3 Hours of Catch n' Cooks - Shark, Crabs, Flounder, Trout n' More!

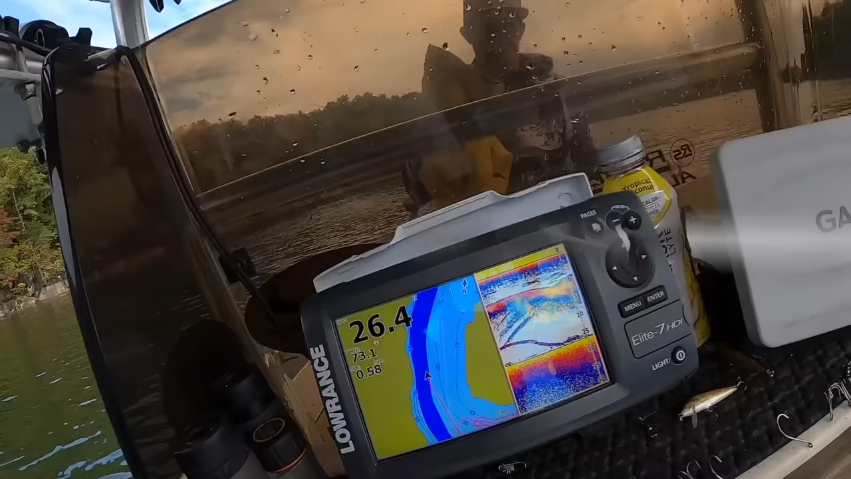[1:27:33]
Yeah, fish streaking up there, guys. At this new spot we came to.
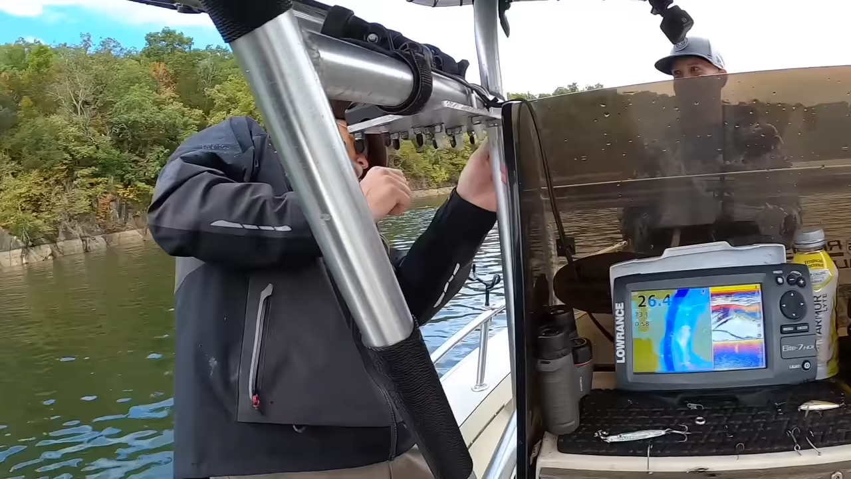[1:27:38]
And we're gonna fish like along these cliffs here now.